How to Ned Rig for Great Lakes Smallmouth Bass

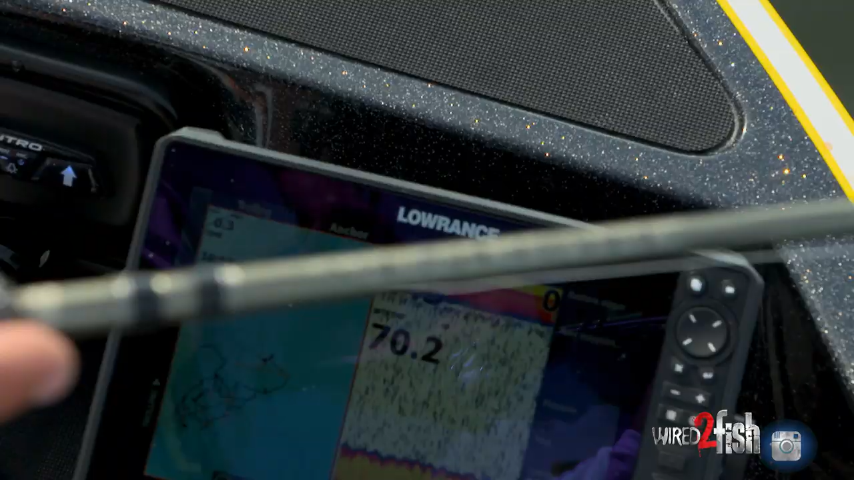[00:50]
Look what you've got in that area.
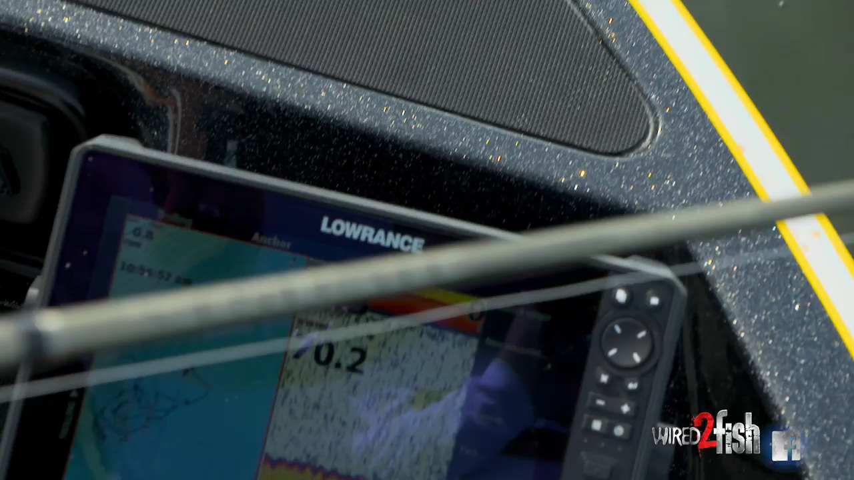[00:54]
So what I want to do is I'm going to work that eight foot top and then maybe jump over to that 10, 11 foot and then get on the break as well or get off the flat.